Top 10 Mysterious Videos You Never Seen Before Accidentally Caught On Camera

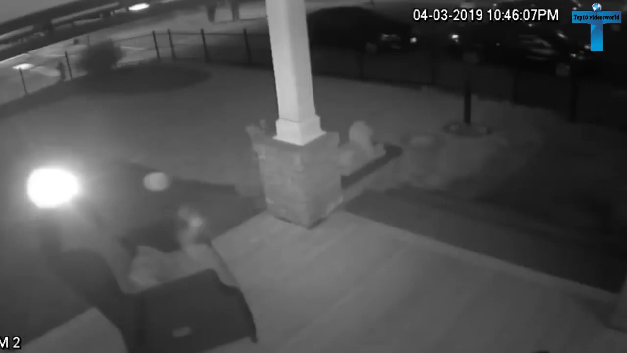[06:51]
In this footage, two thieves who stole a lion statue from a Pennsylvania home returned it with flowers and a card, after police posted surveillance video of the crime. The thieves didn't come away empty handed either for returning the lion statue.